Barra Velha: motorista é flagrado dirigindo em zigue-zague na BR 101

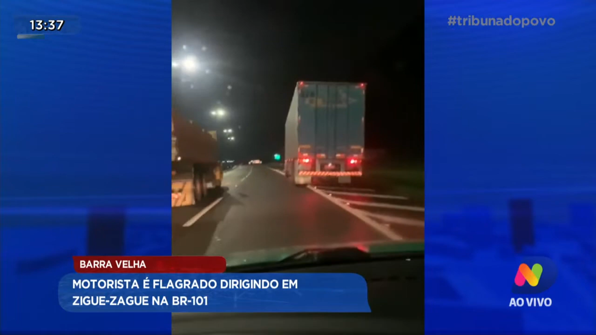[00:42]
Os policiais flagraram o motorista de 39 anos dirigindo em zig-zag pela BR e isso foi na madrugada de hoje, viu? Inclusive os policiais, ao verem tal ação do motorista, como não poderia ser diferente, fizeram uma abordagem a esse homem, que saiu da cabine e faz o destaque cambaleando.